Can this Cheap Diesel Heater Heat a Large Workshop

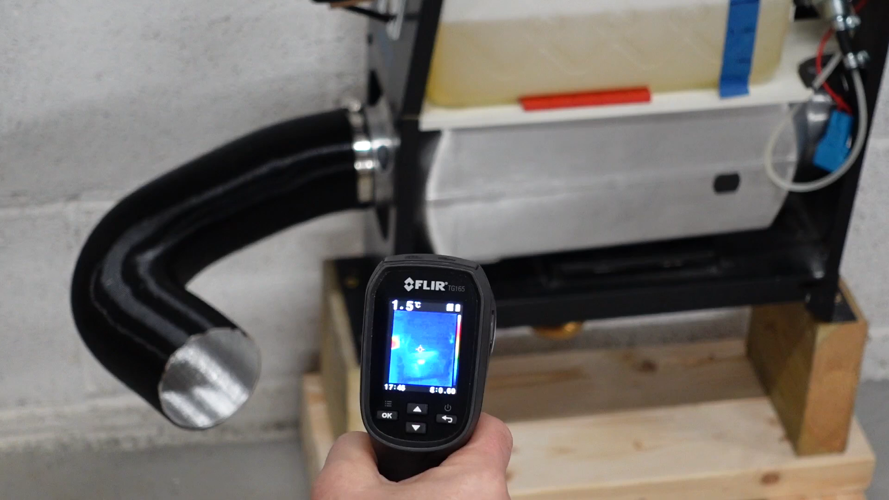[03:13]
On screen: spot 1.5°C
that vents at 22 20 to 22 24 at highest point the body's cold you see the exhaust just starting to heat up now
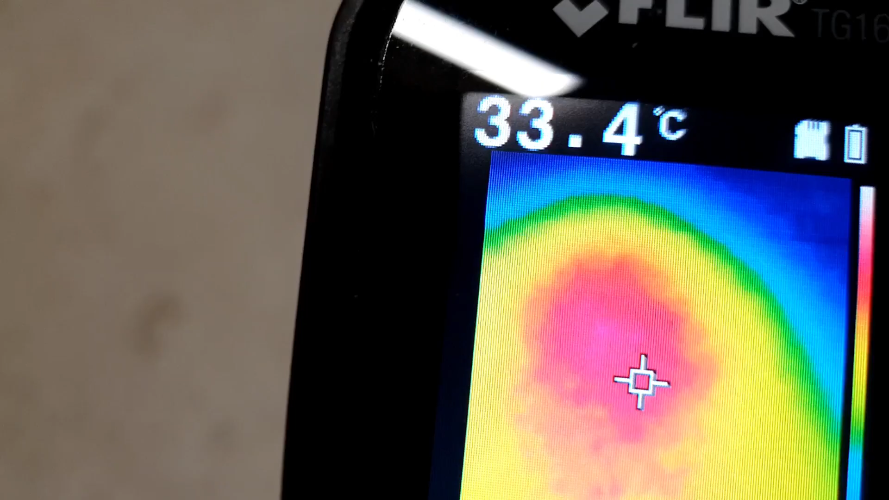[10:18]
On screen: spot 33.4°C
so this is strange this isn't really what i expected